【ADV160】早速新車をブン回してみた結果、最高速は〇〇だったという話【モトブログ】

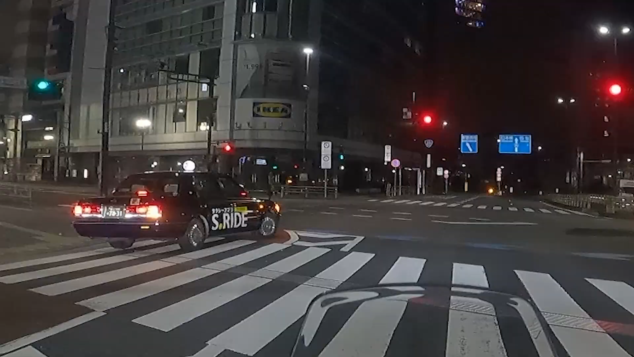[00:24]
ちょっと前のタクシーが怪しい動きするんですけど、フルスロットルでどれぐらい走れるのかっていうのをちょっと見てみたいと思います。